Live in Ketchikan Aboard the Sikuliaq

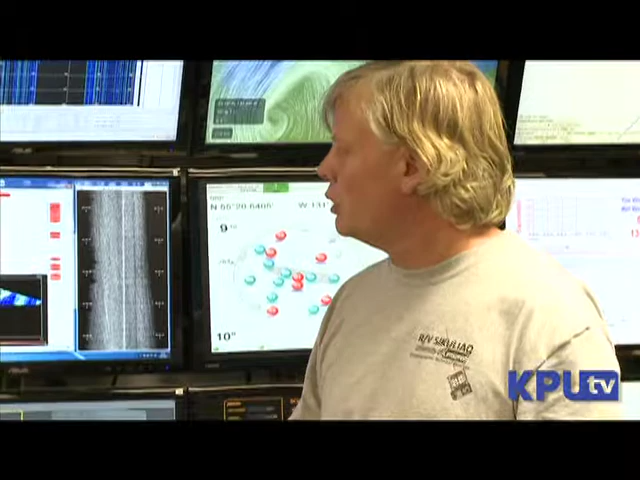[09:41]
We have an array of hydrophones under the vessel that we look at sound that the ship generates, or it could be a far-field sound. We could pick up some clicks or whistles from cetaceans.
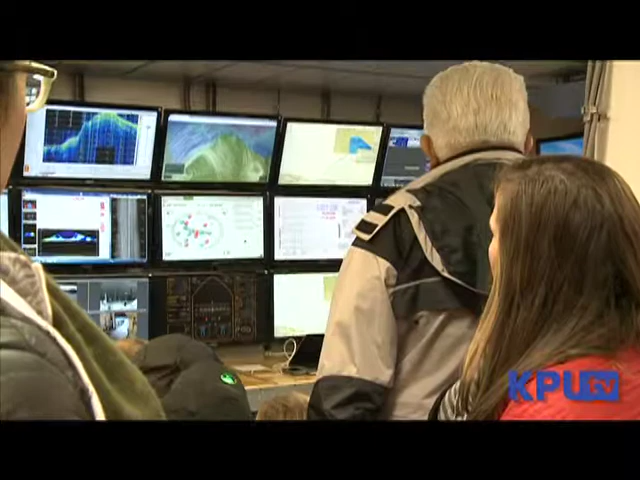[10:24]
We do look at chlorophyll and temperature and salinity of the water. That's all being recorded and it goes to a national archive. All the data that we collect is recorded.